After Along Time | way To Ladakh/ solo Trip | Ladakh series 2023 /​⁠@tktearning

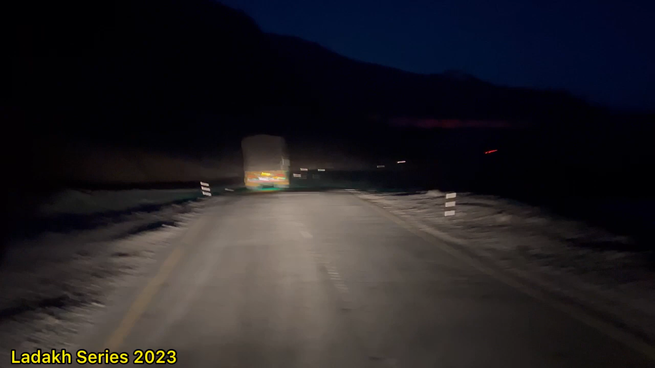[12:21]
ہے کرگل کرگلی میں اندھوڑنی کرنی ہے جو اپنے یہ سجاد بھائی ہے اور مولوی صاحب جو وارت سکے والے ہیں وہ چلے گے آگے ان کو بھول آگے ہی آگے چلو کیونکہ ابھی رات کا سمیں ہے تو بھائی سبھ کنٹینیو ہی رکھیں گے انشاءاللہ کرگل تک آج تو بلکل ہم سلو آئے بھائی آج میں نے وہ ونڈین ریوری کر رہی نہیں بلکل نا زیرو سپیڈ بھائی بھائی سبھ بہت شوکی ہے موڈیفیکیشن کا اپنا سچا یاد بھائی کاری دونے کا بھائی سب سے اس ہی طریقہ دیکھ رہے ہو
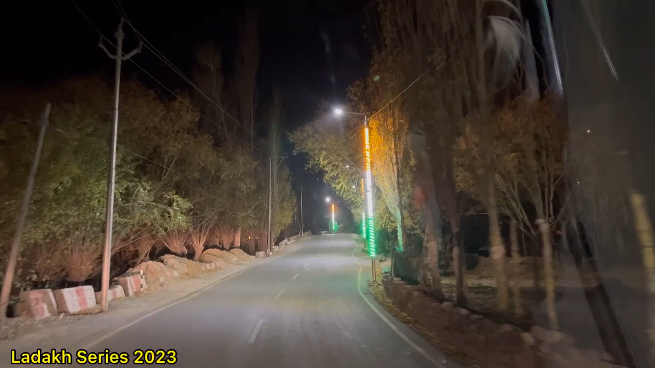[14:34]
تو یہ بھائی لوگ سو چکے تھے بھائی تو ابھی ایک اور اوپر ہے ادھر اس پمپے
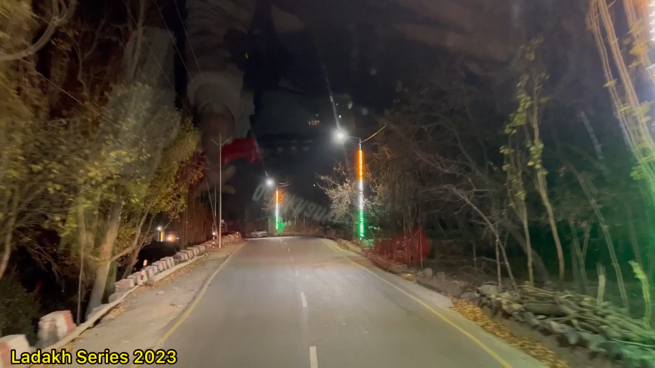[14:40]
ڈالتے ہیں ایس بی کا پمپ ہے تو وہاں پہ ٹینکی ایک بار فل کر دیتے ہیں کیونکہ بھائی ادھر آج ٹیل کم رکھا ٹینک میں تو ایک دم جبنے کا خطرہ رہتا ہے سو ٹینک فل ہی کر دیں گے پھر دیکھتے ہیں کتنا لگے گا لے گونچ کے پھر سے ایک بار کر دیں گے فل تو ابھی آگی بھائی کرگل والی سلپ پہلے ادھر دیتے ہیں بھائی چونگی بھائی شاید بھائی لوگ آج سوئے ہیں میرے کھال سے سردی کے کارم پڑی یہ نہیں ہے سونے والے ایسا ہو ہی نہیں سکتا ہے
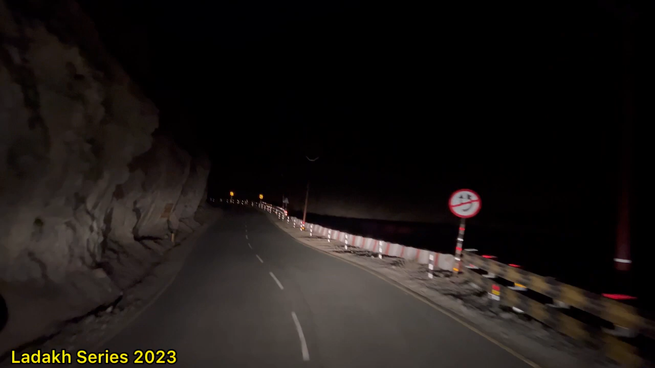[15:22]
سو گائز ڈیزل وغیرہ ڈال کے آگے مل بیک پہنچ چکے ہیں اور بھائی آج نہ وہ پہلے کی طرح رونک نہیں ہے روڈ بے کیونکہ ٹرافک بہت زیادہ کام ہے سردی ہو چکی ہے اتنی سردی ہے نا بھائی اگر کانچ پہ تھوڑا سا کہیں سے بھی پانی لگ جائے نا تو وہاں کے وہاں ہی بھائی ایس بن جاتی ہے ایک دم سے اور سمسان بھائی آگے بھائی کو میں نے چھوڑا میں نے بولا آپ جاؤ آگے کبھی آگے کبھی پیچھے بس ایسے ہی ٹائم پاس ہو رہا ہے تو دیکھتے ہیں آگے جان نہیں پڑی بھائی سو جائیں گے ابھی تو ٹائم زیادہ نہیں ہوا ساڑھے دیسی بجے بٹ